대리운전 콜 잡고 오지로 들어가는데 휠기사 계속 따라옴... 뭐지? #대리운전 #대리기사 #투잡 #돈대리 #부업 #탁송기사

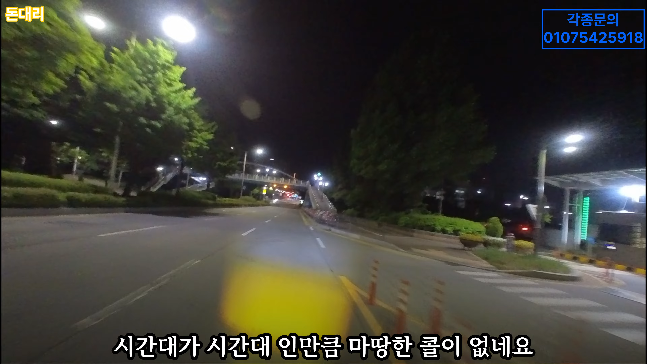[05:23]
평택에서 지금 탈출할 만한 콜들이 큰 거 두 개 놓쳐가지고 그냥 이거라도 잡아서 수원으로 넘어가겠습니다 수원 홈에 실동 가고요 콜만으로 잡았습니다 아산시에서 출발하는 거고요 금액은 5만 7천 원입니다 빠르게 이동해보도록 하겠습니다 와 손님 있는데 가는데 손님이 왜 기다려주는지 알 것 같아요
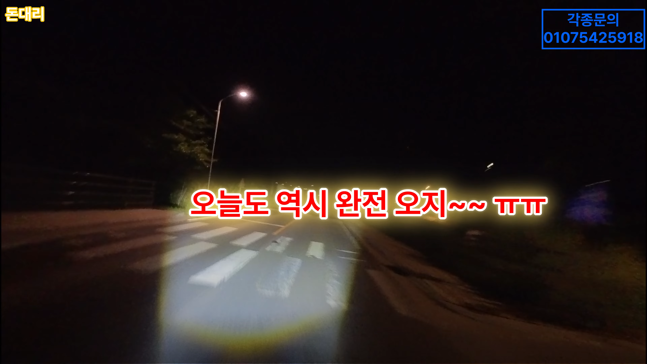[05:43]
완전히 손님 있는 곳이 오지네요 아무것도 없어요 와 이 안쪽까지 지금 12km를 달려오고 있는데 손님이 기다려줄 수밖에 없는 장소인 것 같아요 뭐 일단은 저도 어차피 수원으로 조금 더 올라가서 코를 잡아보고 없으면은 트루카 타고 가면 되니까 일단은 여기에 있는 것보다 반경 7km 반경이 없어가지고 10km로 났습니다 10km 났더니 좀 떠가지고 일단은 잡아서 가고 있습니다 거의 다 왔네요 2km 남았습니다 빠르게 가보겠습니다 아니 저 뒤에 휠이 휠 기사님이 계속 쫓아와요 그래서 어씨 왜 자꾸 나랑 같은 방향으로 가지?